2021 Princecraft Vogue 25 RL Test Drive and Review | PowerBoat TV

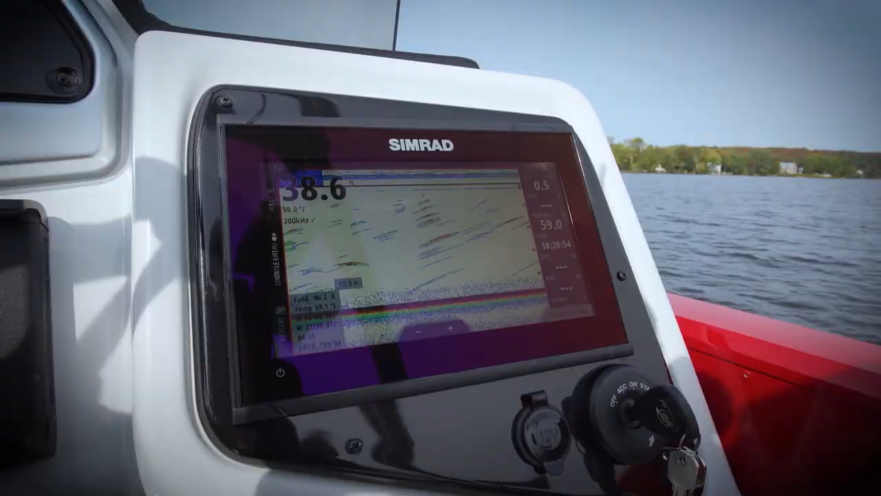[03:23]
And on the right is a second bigger Simrad screen. What they've done with that is tilted it as much as they can towards